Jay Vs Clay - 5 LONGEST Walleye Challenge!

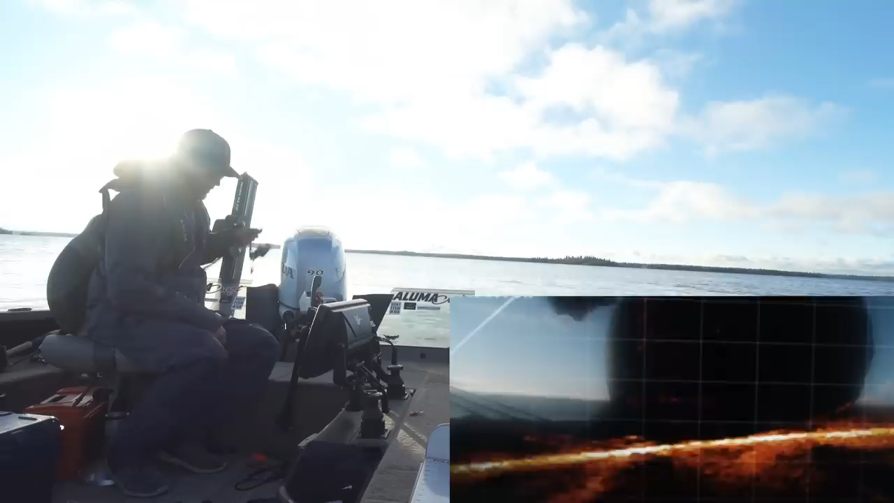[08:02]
I'm going to catch this one Oh he ate it Oh he ate it I need this These fish are in a little bit of a different spot Than yesterday Oh there we go We're on First fish Clay versus Jay My dad is not allowed to net any He's just a fly on the wall
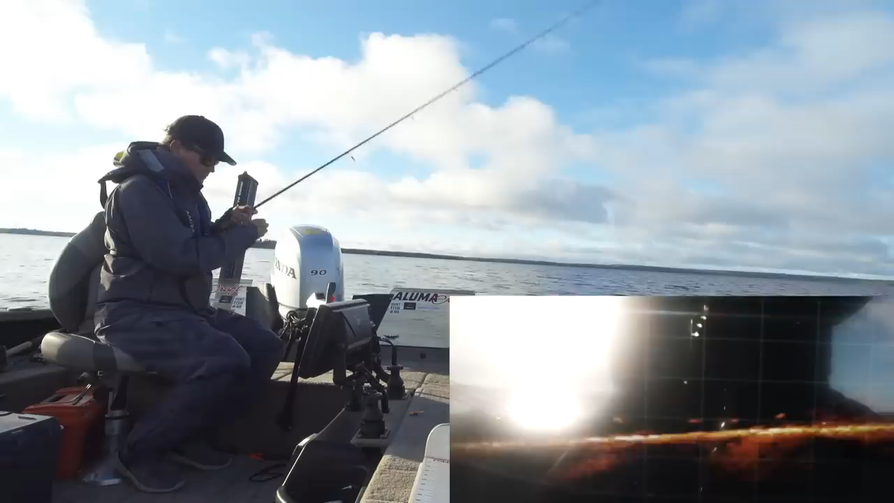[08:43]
Oh he's coming back There's a bunch of aggressive walleyes down there Come on It's going to happen Now you're going to see them darting And weaving I'm going to lay a waypoint right here We're on a pot of fish There's like four or five walleyes there Oh Here we go Not big It's better not be another trout No I'm not I don't even know I guess I'll measure that guy
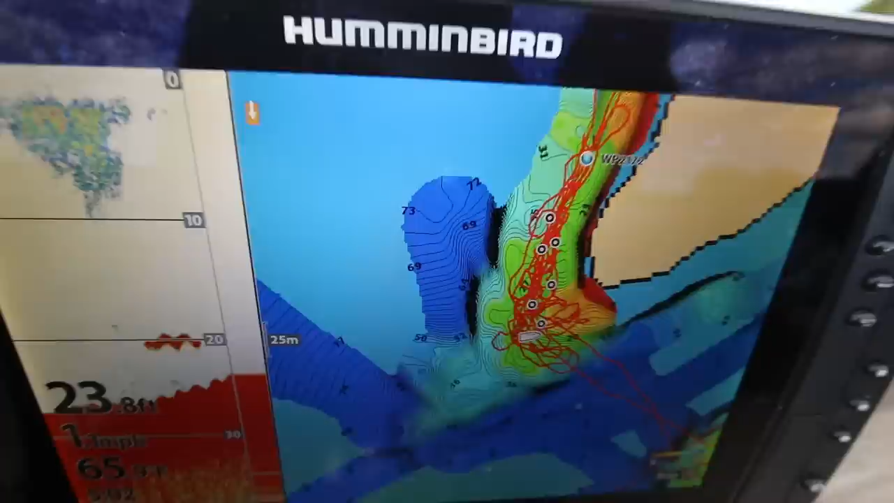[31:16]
forth Along that ledge Looking for fish Spot locking Keeping the motor in reverse And just